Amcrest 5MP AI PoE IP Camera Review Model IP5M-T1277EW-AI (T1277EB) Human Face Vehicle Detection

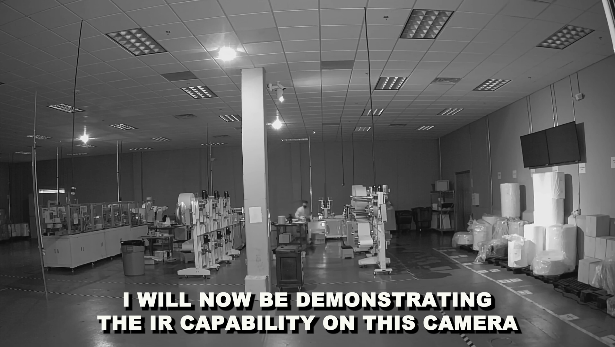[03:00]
It's self-activated in low-light areas, so there's no setup needed.
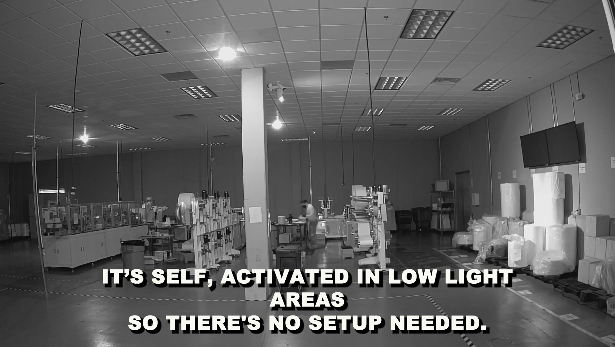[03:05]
The IR light on this camera allows you to see any intruder from 49 feet away.
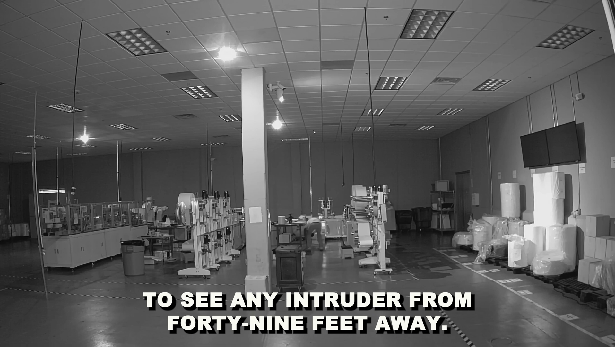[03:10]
The distance between myself and the camera is 50 feet. The IR feature is important because it allows you to see any intruders that may enter your property at night. No matter the situation,
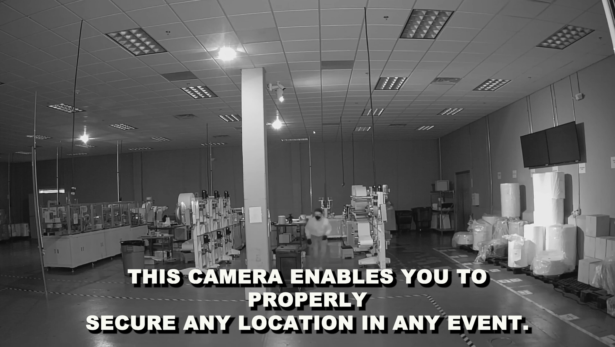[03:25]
this camera enables you to properly secure any location in any event.